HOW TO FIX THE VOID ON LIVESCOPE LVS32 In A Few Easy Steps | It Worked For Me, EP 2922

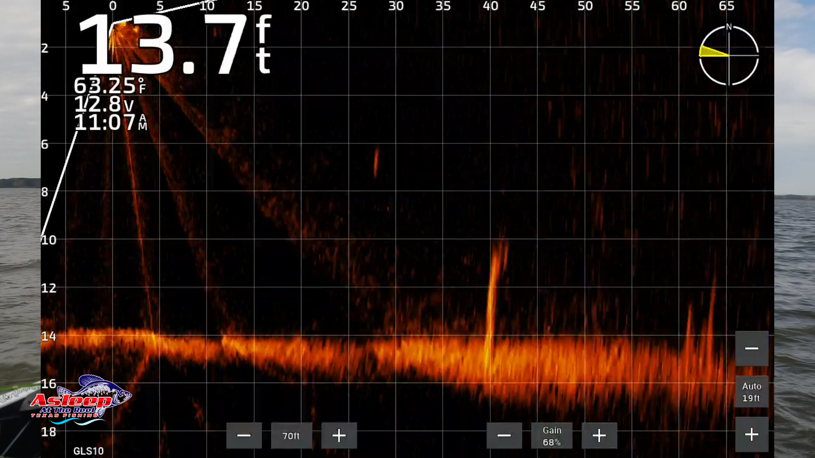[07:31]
On screen: depth 13.7 ft, water 63.25°F
So there's my tree out there at 35. Let's scroll in a little bit. There it is. Get it about 10-15 out.
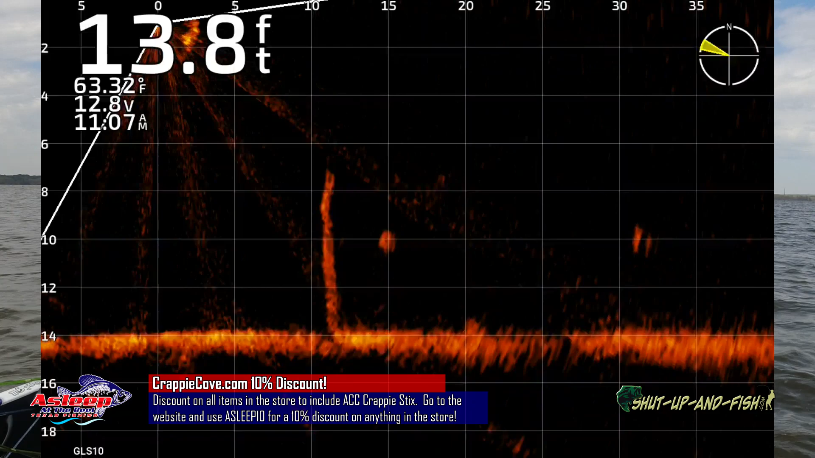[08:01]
On screen: depth 13.8 ft, water 63.32°F
Okay, now, boy, there's a big fish on there too. All right, it's going off the side of me now.
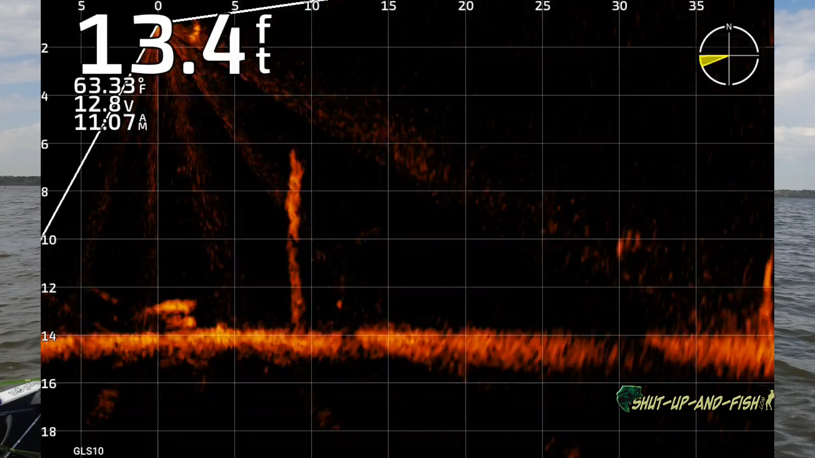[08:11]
On screen: depth 13.4 ft
Okay, well, I'm gonna be honest with you. It looks like my void may be gone. So let's go ahead and bump my gain up a little bit. That's not what I want. Gain, pop my gain up, find my tree.
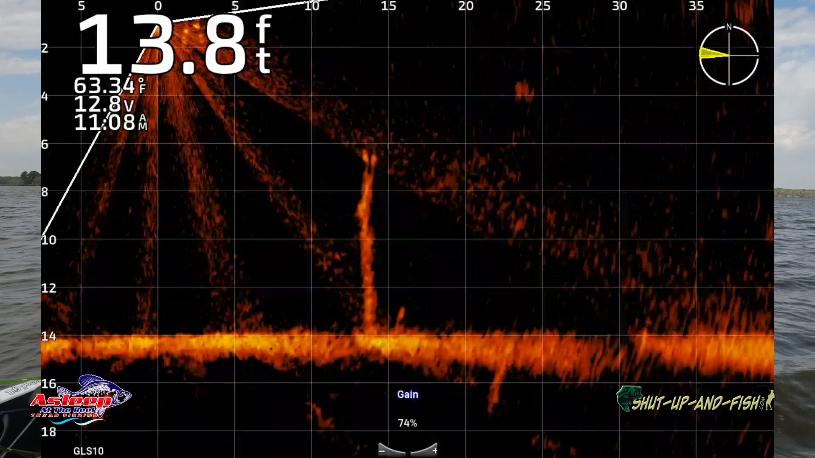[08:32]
On screen: depth 13.8 ft, water 63.34°F
Guys, I think this has disappeared on me. I want my depth, I want my forward range. It's looking at 20 foot. There's my tree. Let's go menu, depth, lower it down, back.
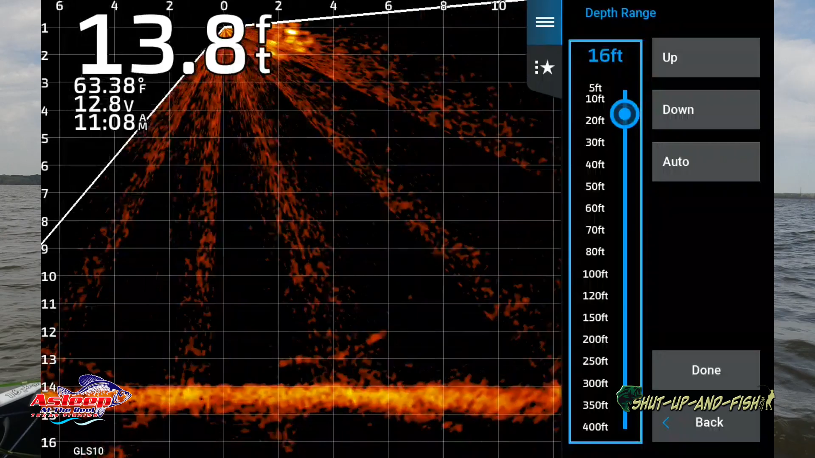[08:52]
On screen: depth 13.8 ft, water 63.38°F
Tell you what, let's go to forward range. I'm gonna do my forward range a little farther.
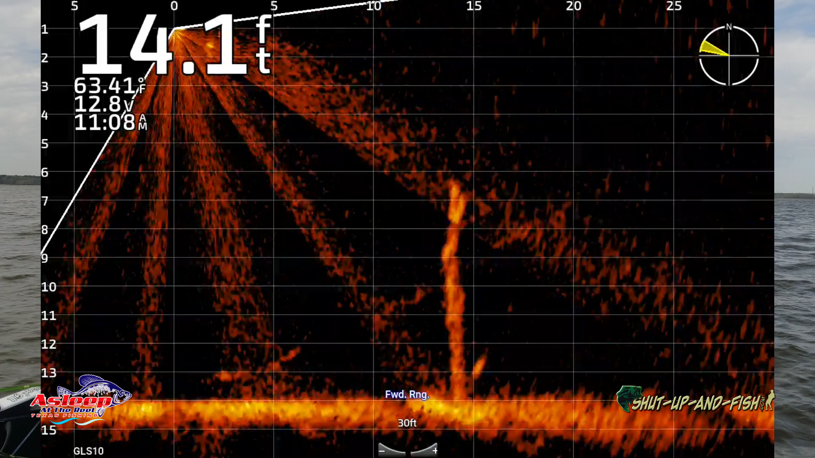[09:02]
On screen: depth 14.1 ft, water 63.41°F
And let's mess with that color again. No, the color limit. Let's see, that's gonna be under appearance, I believe.
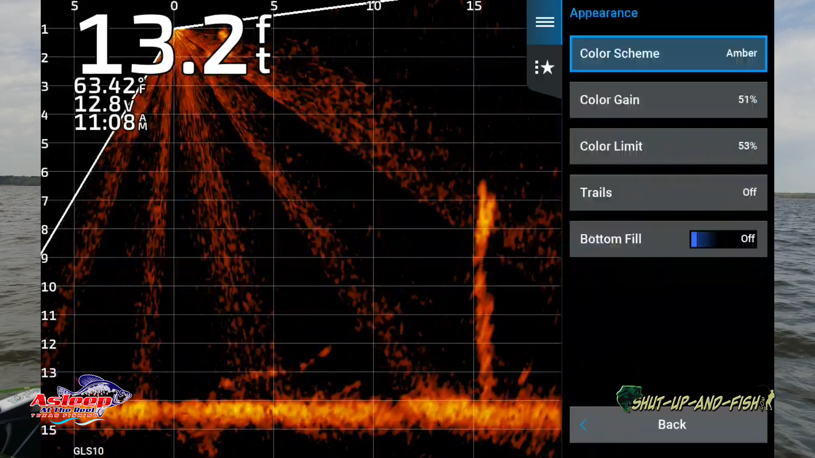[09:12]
On screen: depth 13.2 ft, water 63.42°F
That color limit, let's pull that down a little bit.
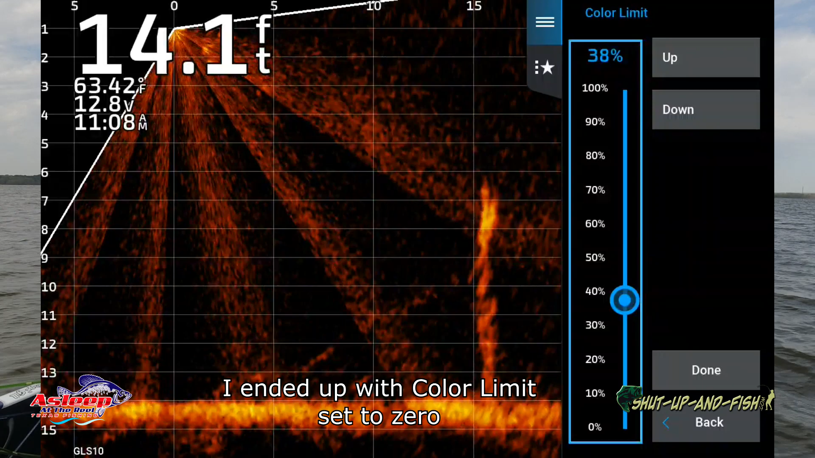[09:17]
On screen: depth 14.1 ft, water 63.42°F
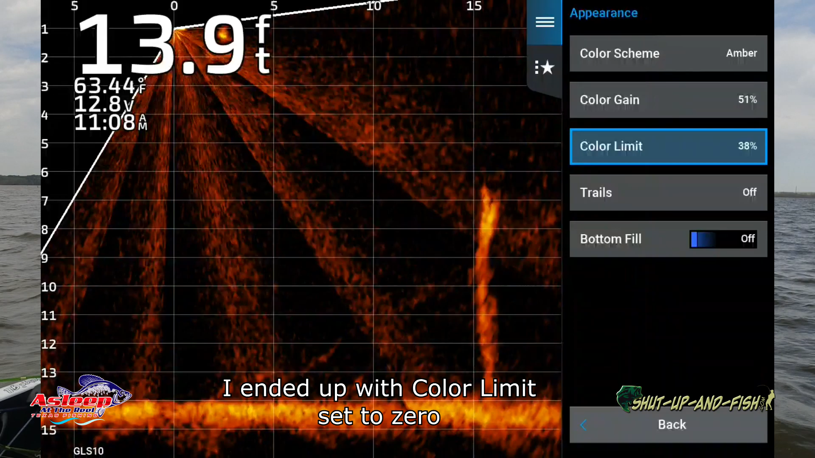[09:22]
On screen: depth 13.9 ft, water 63.44°F
Okay, back. What else did I wanna do? Noise reject.
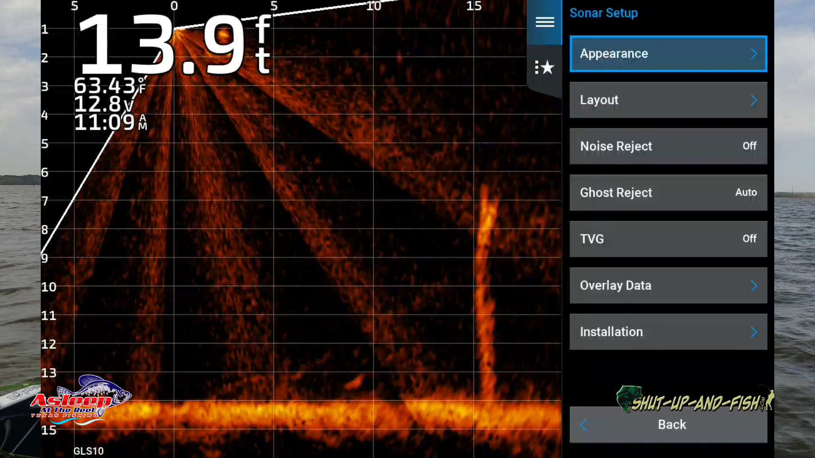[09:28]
On screen: depth 13.9 ft, water 63.43°F
I wanna do my noise reject on high. Oh yeah, it clears it up a lot.
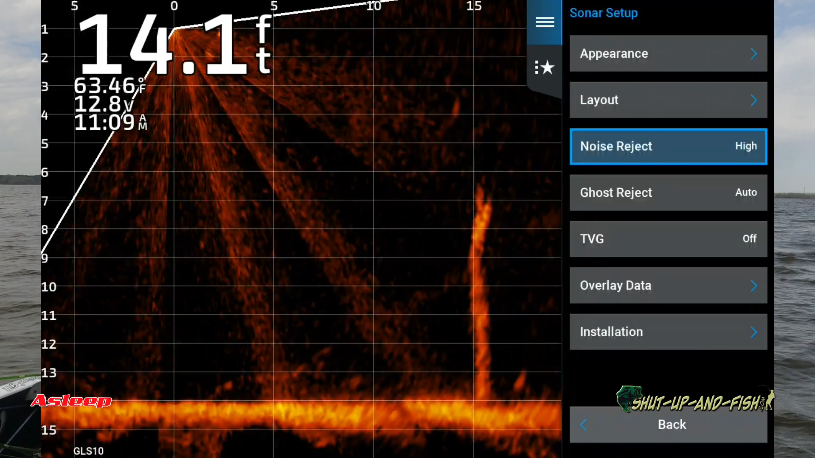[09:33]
On screen: depth 14.1 ft, water 63.46°F
Guys, this fix seemed to have worked. I'm kind of excited about that.